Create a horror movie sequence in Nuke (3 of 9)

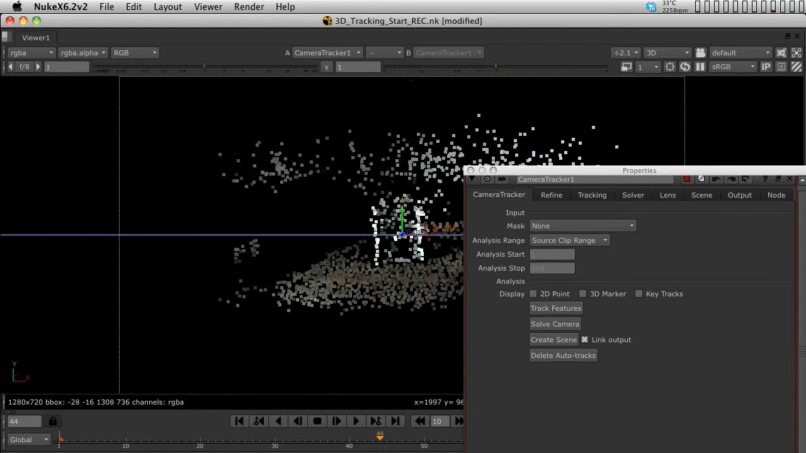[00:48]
you can clearly see now that we have a 3D point cloud, I'm just going to change this, a 3D point cloud of our room.